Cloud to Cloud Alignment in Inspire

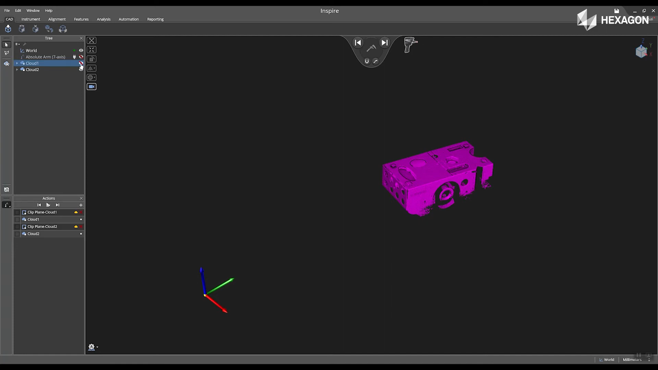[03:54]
Now inside of the software, I'm going to show both my cloud one and my cloud two.
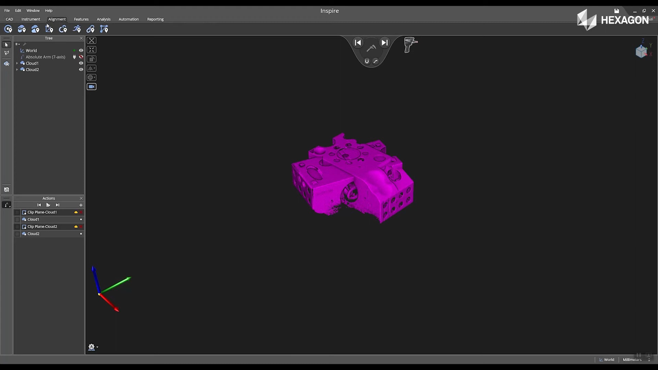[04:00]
And then navigate to alignment and select cloud-to-cloud alignment.
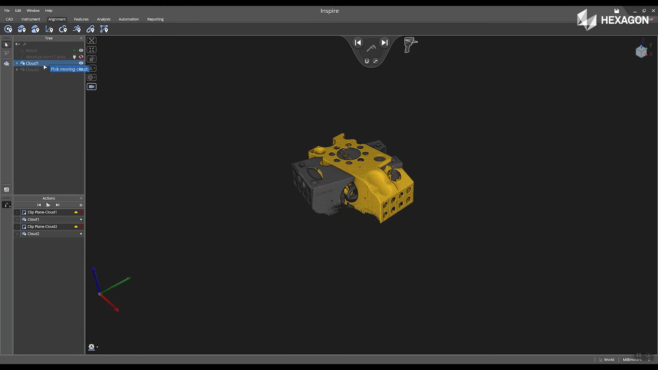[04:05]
I'm going to select cloud two as my fixed and my moving cloud as my first one.
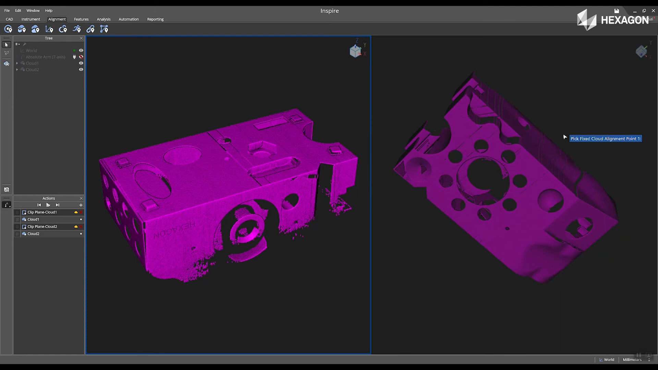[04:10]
We're going to see both of the cloud one and two appear in the main graphical view. And now I'm going to just rotate both of them so they look similar.
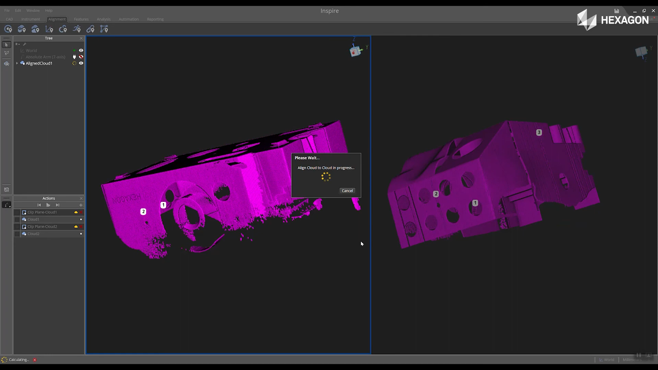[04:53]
display a line cloud located in the tree. Now that I've successfully created my cloud-to-cat alignment, I can extract features